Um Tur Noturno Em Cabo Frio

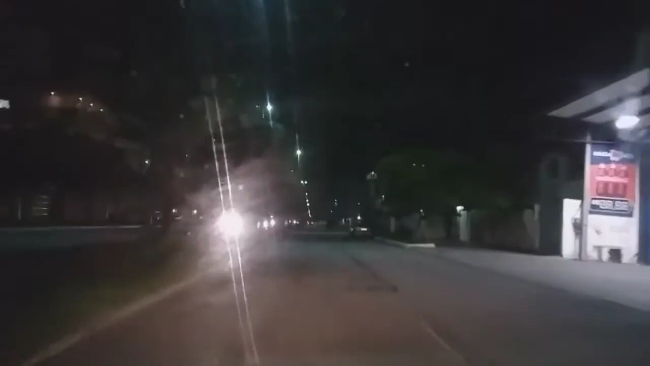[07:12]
E por essa avenida aqui, tá? Eu não lembro o nome dessa avenida, né? Essa é onde tem a segunda rotatória.
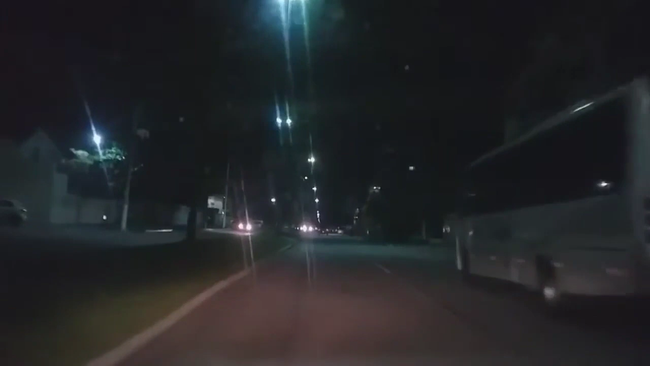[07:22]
Tá vendo? Nessa rotatória aí na frente, do meu lado esquerdo, ele leva pra praia das dunas, né? E direto... E rodando a rotatória, eu vou pro centro de novo de...
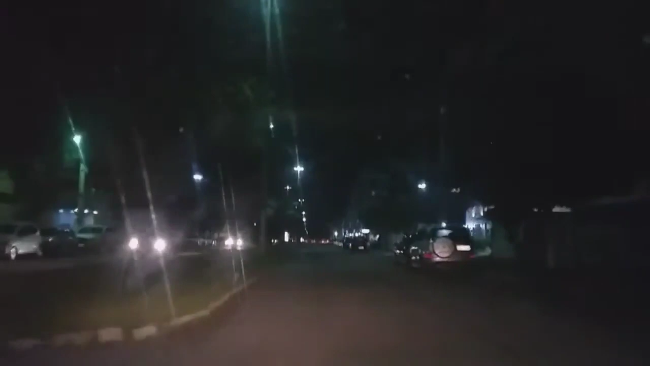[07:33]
De São Cristóvão, ou do Jardim Caissara,
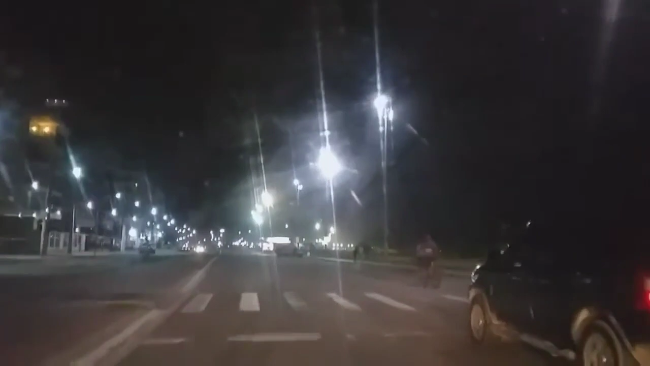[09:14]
A gente já tá bem próximo, tá vendo? Vocês estão vendo? Esse lado mais escuro aí já é praia, tá, gente? É o lado da praia. Eu já tô... Vou passar agora em frente aqui a parte dos quiosques, tá vendo? Essa curvinha aqui. Já são os quiosques aí, ó. Tudo é quiosque, tá? Aí na frente... Quer ver?
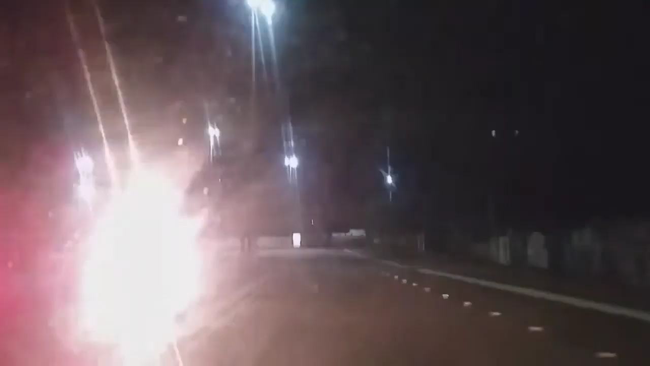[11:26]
Como é que vocês sabem que a passagem, né? É onde foi inaugurado Cabo Frio, né? Onde fizeram a fundação da cidade, né? Que é o bairro da Passagem. Tudo é o bairro da Passagem, tá? Bem proximozinho aqui da praia do Forte, né? Aqui tem vários bares, como vocês podem ver, tá? São vários bares aí que ficam funcionando à noite, ó, tá vendo? Os carros tudo estacionados, tá?
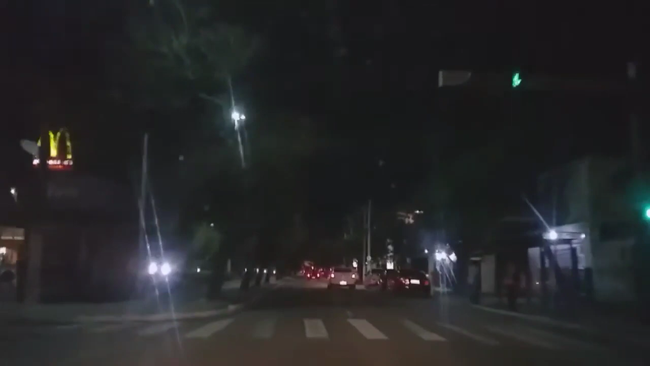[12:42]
Vocês estão vendo o McDonald's? É bem próximo da Prefeitura, tá? Vou seguindo em frente. Aqui na frente, aqui, ó, já é parte da Praça Porto Rocha, tá? Que é uma praça extensa, comprida, né? Ela pega todos os centros aí de Cabo Frio, aqui, onde se concentra as maiores partes dos bancos, né? Tá vendo aqui, ó, a Praça Porto Rocha, né?
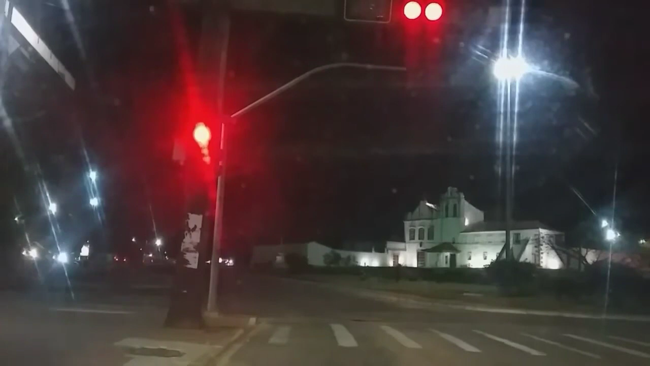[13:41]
Tô paradinho aqui no sinal, como vocês podem ver o convento. Subindo aí do lado do convento é o Morro da Guia, né? Que vocês podem ter uma noção de toda a cidade, 360 graus da cidade, das praias, enfim, dos bairros, enfim. Tô seguindo aí em frente, aí, ó, passando em frente o convento, né?
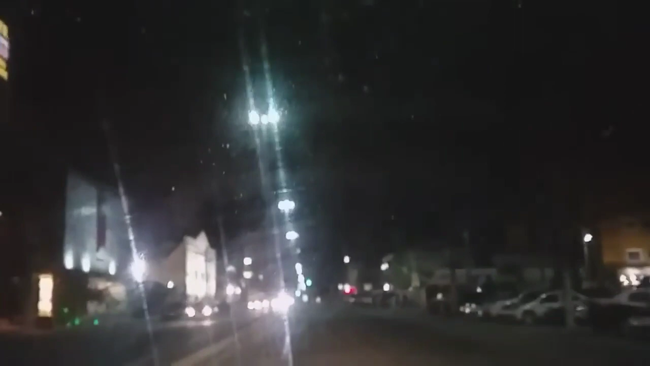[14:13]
Aí já tô mais na frente um pouco aí, ó. Daqui a pouco eu passo em frente a rodoviária de Cabo Frio, tá, gente? Descendo por aí, né? É que eu também tô com probleminha pra enxergar direito, gente. Aí não tô conseguindo. E aí tá escuro, eu também não tô vendo direito aqui pra tá falando com vocês.